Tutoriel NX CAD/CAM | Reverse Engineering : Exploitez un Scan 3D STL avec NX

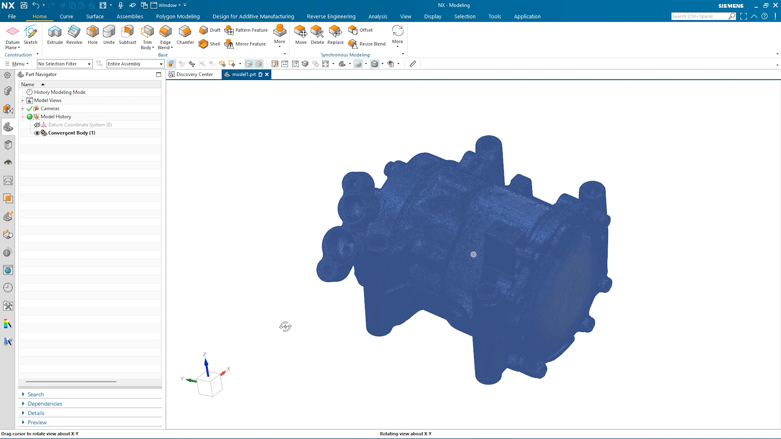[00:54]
Pourquoi ? Tout simplement, le modèle n'existe pas. Le modèle issu de la fonderie, par exemple, nous devons récupérer des emplacements pour pouvoir venir positionner des piétements. C'est ce que nous allons voir ici. Dans cet exemple,
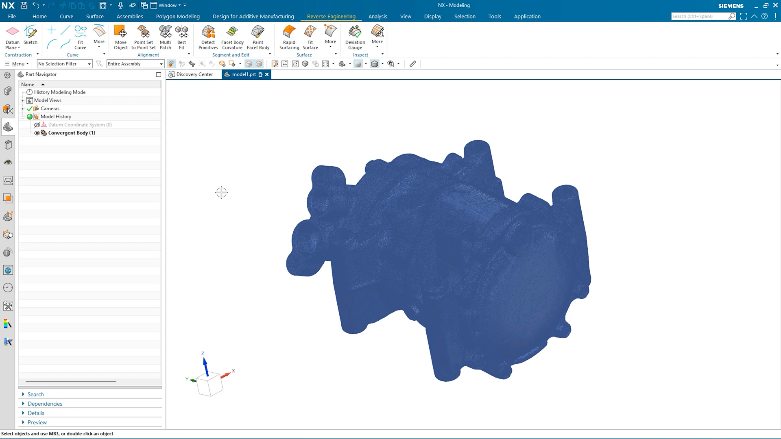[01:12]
nous avons importé un modèle STL et grâce aux fonctionnalités de Reverse Engineering présentes dans Enix, nous allons pouvoir exploiter ce modèle. Parmi l'ensemble des outils possibles en termes de Reverse Engineering, je vous présente celui-ci.
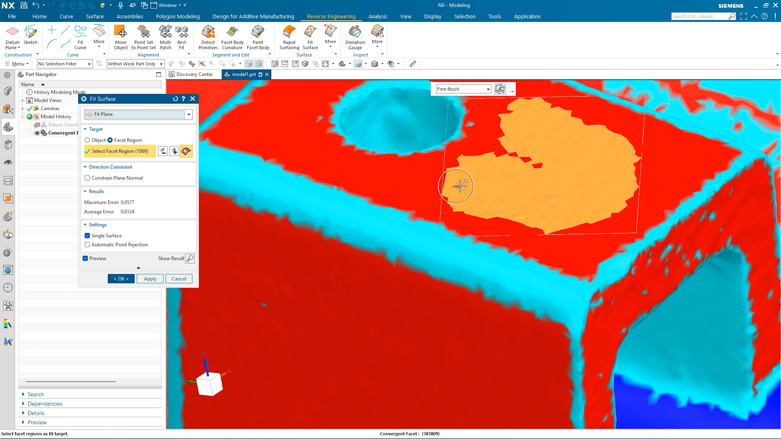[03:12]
Nous pouvons voir ici les intentions de sélection possibles, donc différentes méthodes possibles. Là, nous allons exploiter, nous pouvons utiliser un pinceau, donc vous pouvez gérer la taille de ce pinceau en utilisant la touche Shift et la touche Control de votre souris. Donc il est possible à tout moment de changer dans le mode de sélection où là, moi, ce qui m'intéresse justement, en effet, c'est d'utiliser l'analyse couleur pour pouvoir rapidement recréer une surface. Donc ma première surface, ici, est créée sur le dessus. Je désire en créer une seconde sur le flanc. Donc pour quelles raisons ? C'est reconcevoir peut-être cette zone. Donc là, nous disposons de toutes les fonctions surfaciques dans NX qui nous permettront de venir étendre ces surfaces,
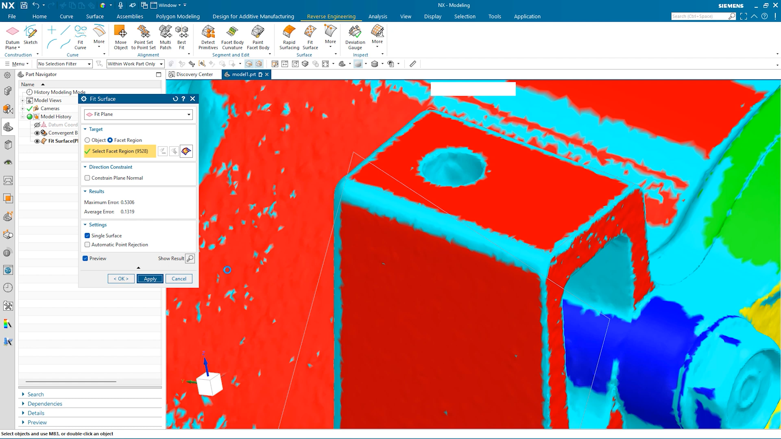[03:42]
les recouper, etc. Là, maintenant, nous allons venir reconcevoir des cylindres. Donc là, je choisis comme méthode la méthode où on va venir choisir la notion de couleur. Là, par rapport à la zone qui a été détectée, nous allons reconcevoir ces cylindres. Vous pouvez remarquer que suivant les zones, l'analyse est différente. Donc tout dépend de la topologie du modèle STL. Là aussi, il faut savoir que vous disposez d'outils dans les fonctions de Reversion
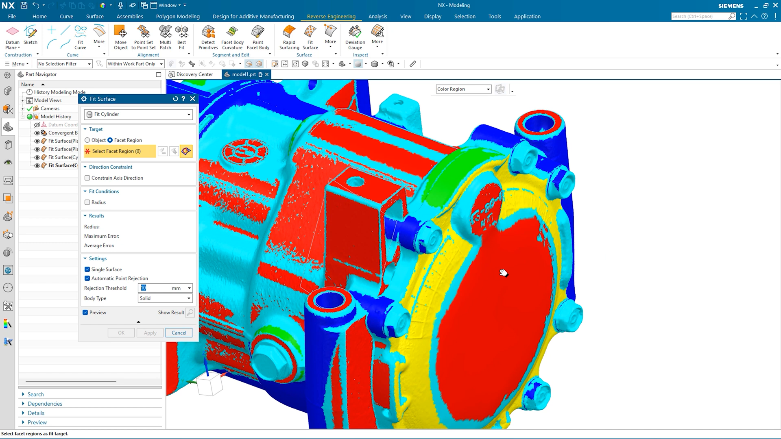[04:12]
Engineering qui vous permettent de redéfinir la couleur des faces. Donc ce qui permettra d'analyser, d'améliorer la construction. Pour le dernier trou, je choisis la notion de pouvoir colorier une face, donc appliquer sur une couleur, où là, je me dis, j'hésite à la rigueur. Je vais vous montrer par primitive. En effet, dans la fonction détection de primitive, la première fonction que j'ai lancée, il a identifié dans cette zone quelque chose de potentiellement cylindrique.
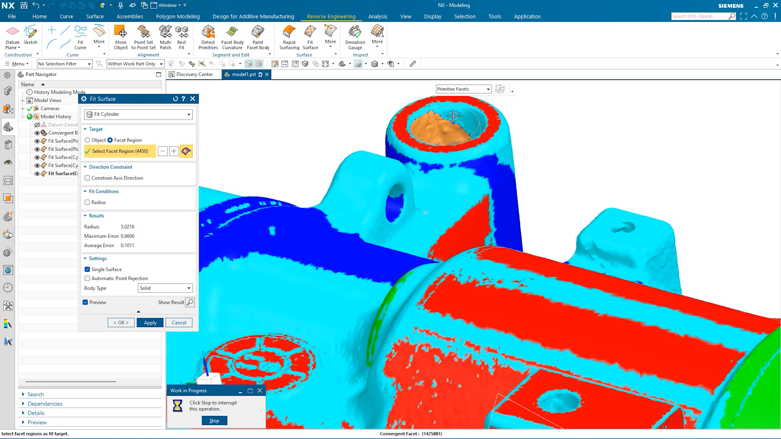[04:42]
Vous pouvez remarquer, juste en piquant une facette, tout de suite, le cylindre est créé. Alors, différentes motifs, vous pouvez aussi bien créer des éléments surfaciques que solides. Donc c'est ce que nous allons voir peut-être à...
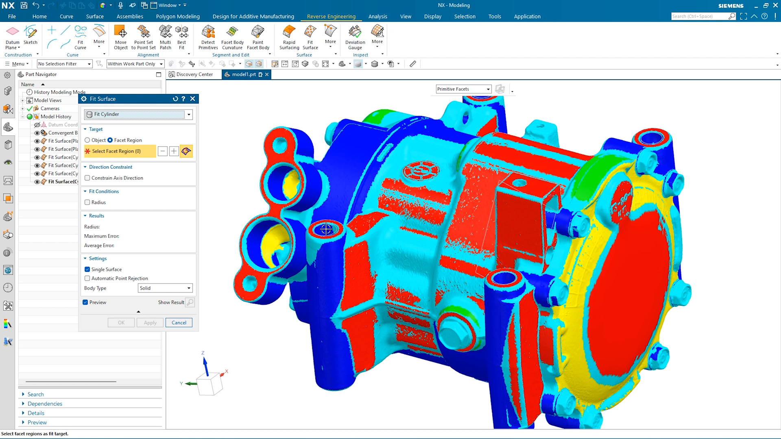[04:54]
Là, on va avoir... Je désire contrôler l'orientation de mon trou. Donc je vais venir reconcevoir une surface.
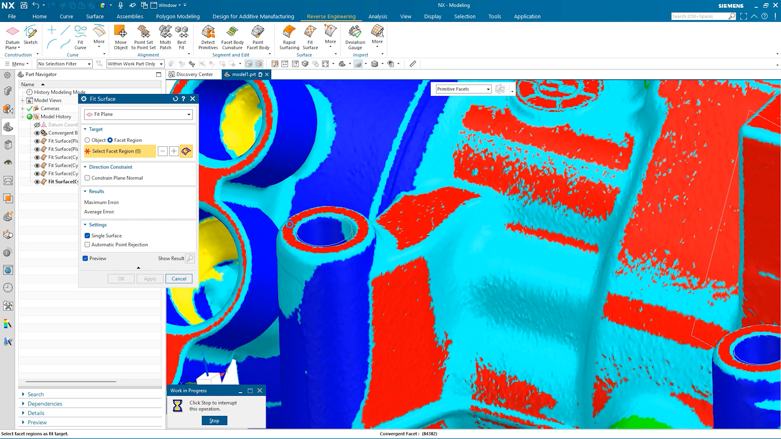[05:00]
Une surface qui va me permettre de venir redéfinir l'orientation de mon cylindre. Donc l'intérêt du modeleur parasolide, c'est de pouvoir très facilement, dans l'arborescence, redéfinir l'historique de construction. Vous pouvez remarquer que les fonctions sont rééditables.